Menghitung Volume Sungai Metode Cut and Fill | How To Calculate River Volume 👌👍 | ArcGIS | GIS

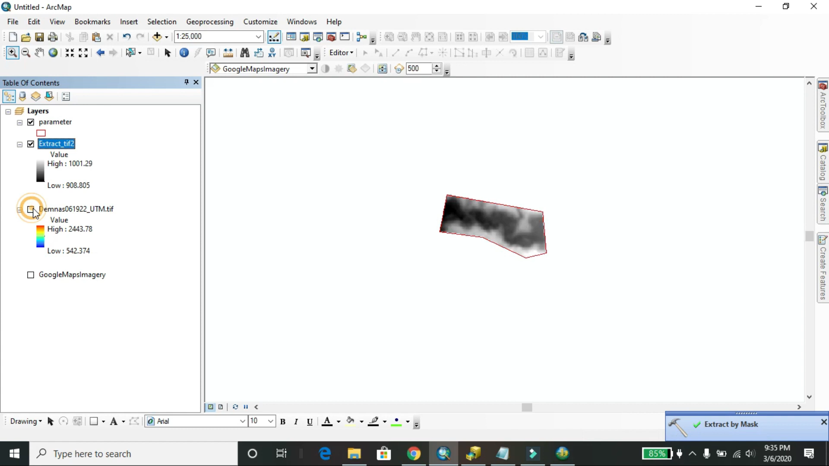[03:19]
di sini kita sudah memiliki potongan dari dem dimana potongan sungai ini yang akan kita hitung untuk lebih jelas saya akan memvisualisasikan nya dalam bentuk 3D
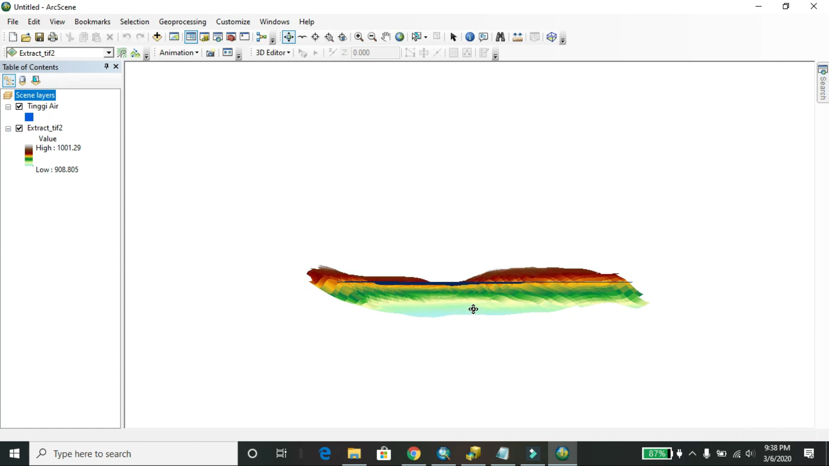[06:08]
oke oke ya sekarang kita kembali dulu ke argis nah nah nah box pakai 3d analysis tool lalu lalu lalu kita buka ini functional service surface follow me full surface
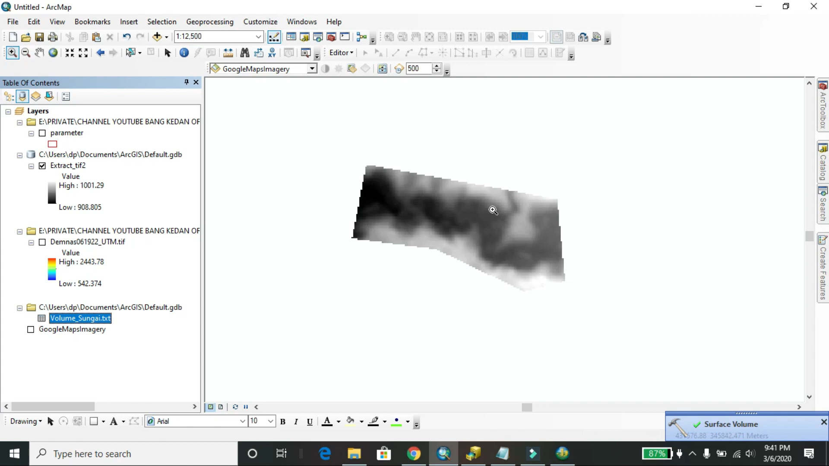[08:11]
nah disini sudah keluar volume sungai dia berbentuk tabulasi ini kita open